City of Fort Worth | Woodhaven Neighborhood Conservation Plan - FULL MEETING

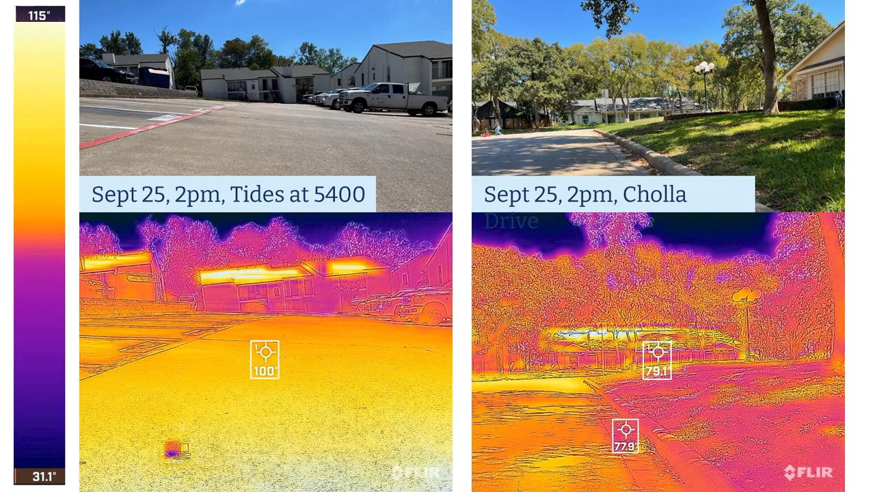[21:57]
And I said, okay, on a shaded street, Cholla up in the neighborhood under the shade, it was just under 80 degrees on the asphalt.
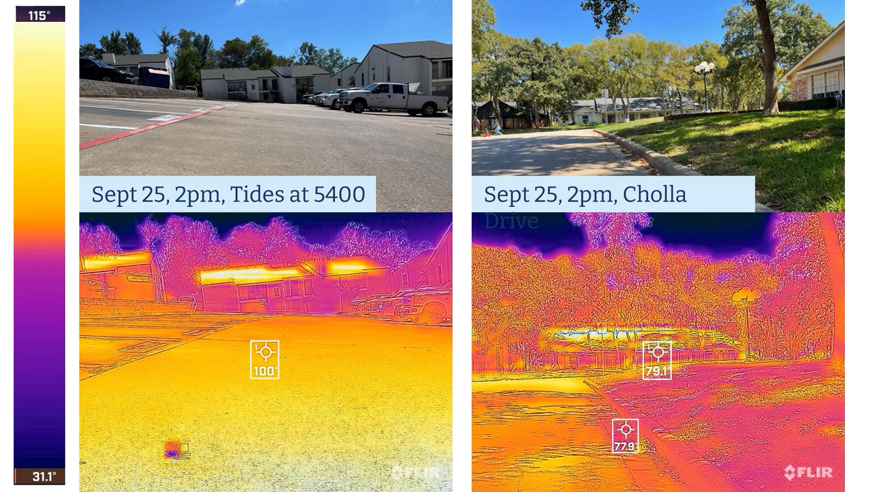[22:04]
And then in one of the parking lots on Boca Raton, it was 100 degrees in the end of September on that asphalt. And I'm pretty sure if I'd done this back in June, my thermometer would have broken because it was just so hot.